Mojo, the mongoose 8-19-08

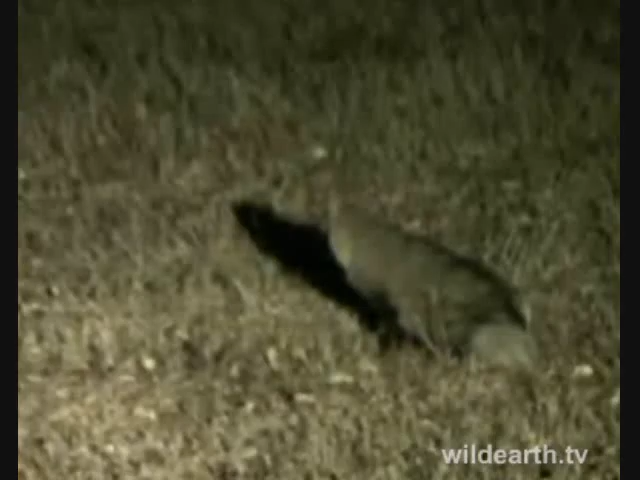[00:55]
I believe he's the one that hangs around here quite a lot. I've seen once before he was having a female, maybe the female away from the area. It's such an amazing species.